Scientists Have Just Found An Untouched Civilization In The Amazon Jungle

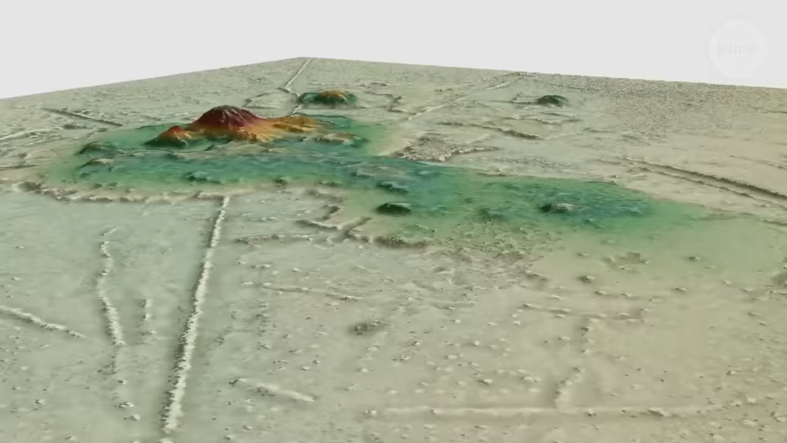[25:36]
However, it's also shrouded in mystery and intrigue,
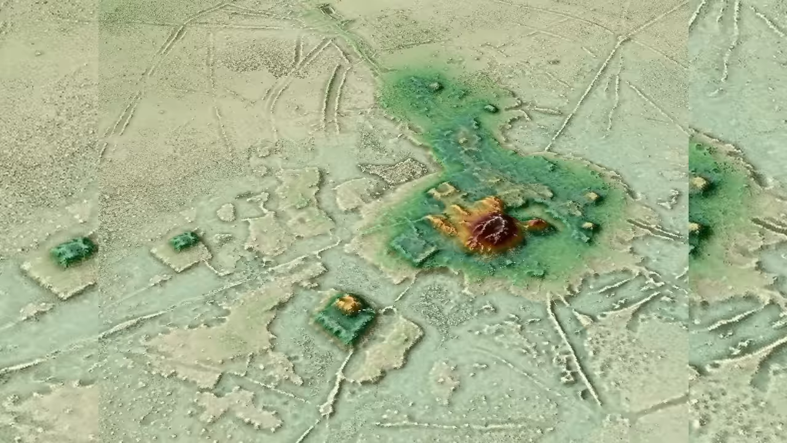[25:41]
as evidenced by the numerous artificial structures that litter the jungle, leaving researchers and scientists puzzled about their origins and the region's history.
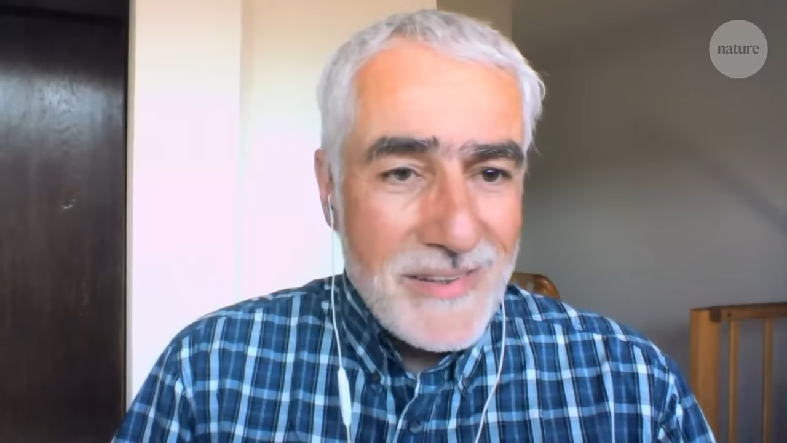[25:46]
One of the most striking examples of man-made structures in the Amazon is the well-known
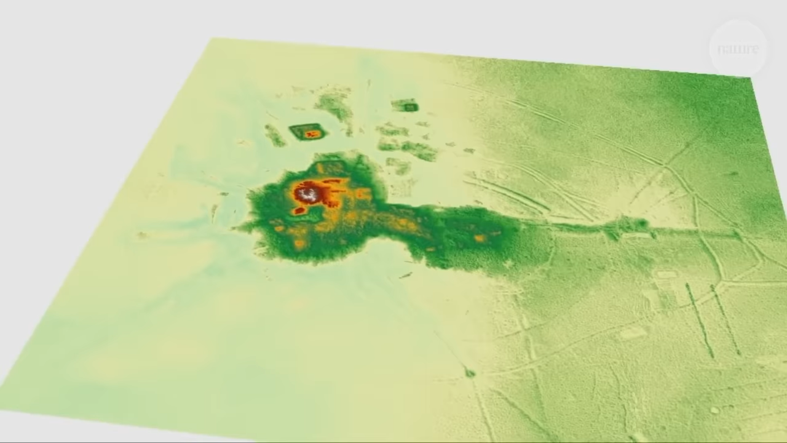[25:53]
pyramids or large square mounds that jut out from the jungle canopy.